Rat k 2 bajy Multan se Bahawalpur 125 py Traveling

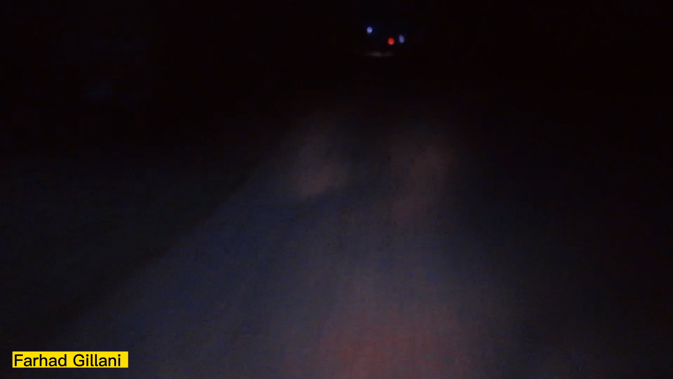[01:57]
ठीक है, ये मैं बाइक के ऊपर जा रहा हूँ। ठंड भी बहुत ज़्यादा है, बहुत शदीद वाली ठंड है, लेकिन क्या करें, दूरी है, पहुँचना भी है, जाना भी है।
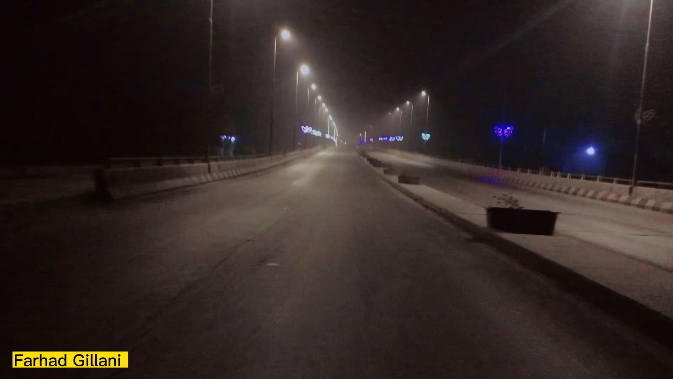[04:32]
और ये देख रहे हैं ये फ्लाईओवर है भावलपुर का। और मैं पंचर लगने के बाद हेड ऑफिस से भावलपुर पेंटर हो चुका हूँ।